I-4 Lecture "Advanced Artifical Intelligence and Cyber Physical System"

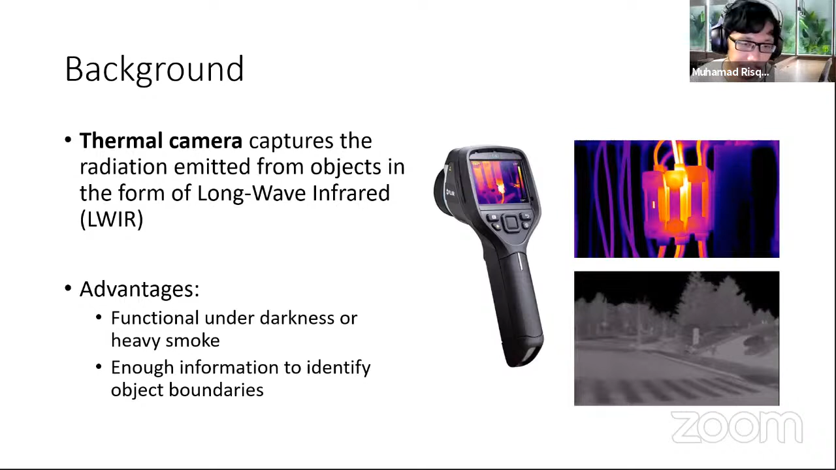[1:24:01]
ketika nanti kondisinya gelap ataupun banyak smoke seperti itu nanti gak ada masalah karena kita tetap bisa melihat environment di depan kita seperti itu nah, masalahnya adalah si thermal camera ini dia itu features-nya itu sangat sedikit sekali dibandingkan dengan si RGB jadi,